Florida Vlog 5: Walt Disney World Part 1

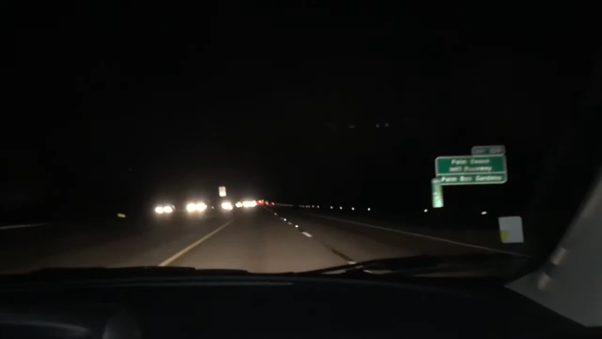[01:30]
And here we are, driving on the turnpike in Florida. At 5:30 in the morning. Yes. Give props to you, know who I gave him swag, I made him cool.